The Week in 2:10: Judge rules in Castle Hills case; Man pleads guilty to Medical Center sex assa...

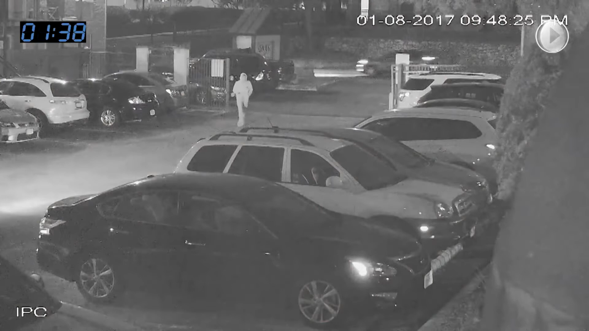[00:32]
San Antonio police say Anton Harris targeted women while he was pretending to jog through apartment complexes.